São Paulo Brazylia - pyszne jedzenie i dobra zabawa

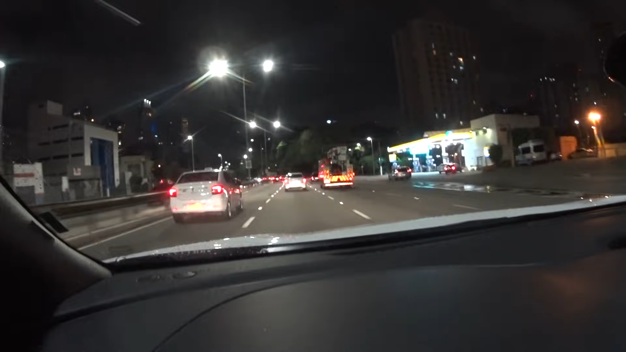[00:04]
Dobrze, ale się... Dojechaliśmy do São Paulo. A teraz? I utkniemy pewnie zaraz w korku.